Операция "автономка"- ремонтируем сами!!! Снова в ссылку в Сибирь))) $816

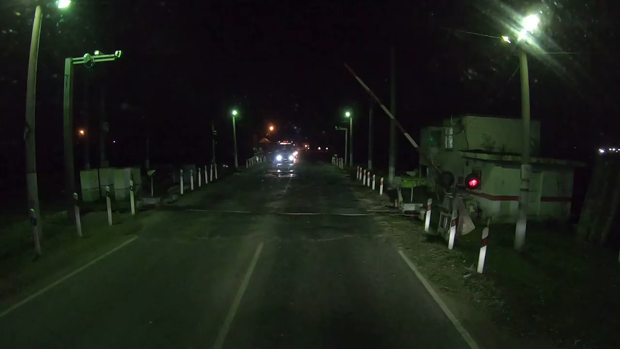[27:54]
Видите, что делается? Львовский переезд. И мы первые на него приехали. И даже не стояли. Чудеса какие-то с ним происходят. И очереди нет.
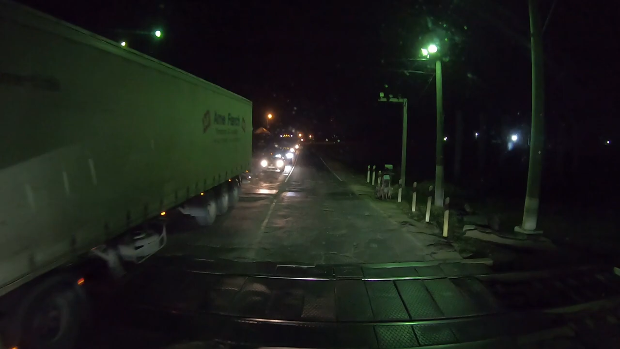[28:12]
Ой, без 20:12. Как бы, по идее, мы почти прибыли.